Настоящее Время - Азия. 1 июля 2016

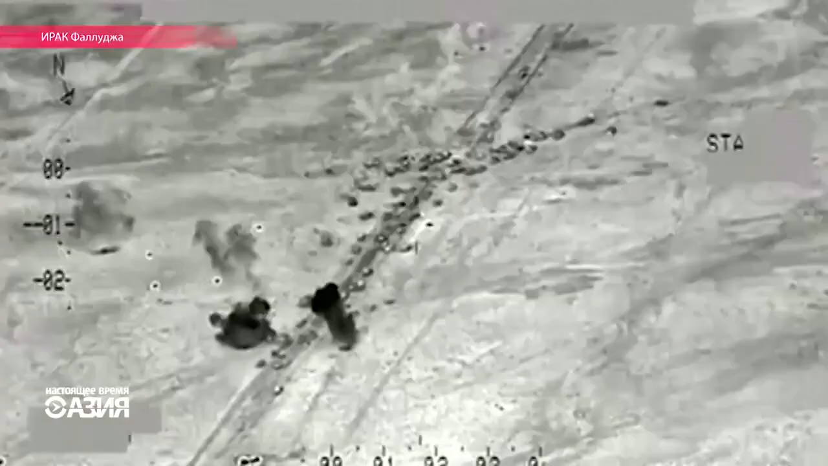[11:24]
Вы видите кадры этого удара с камеры, установленной на американском боевом самолете. Ракеты поразили автоколонну террористов ИГИЛ.